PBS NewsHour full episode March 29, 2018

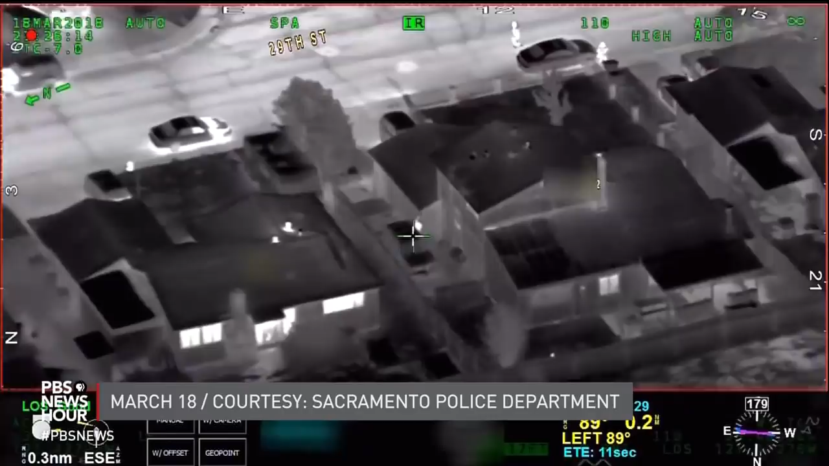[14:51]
a police helicopter with an infrared camera spotted the 22-year-old.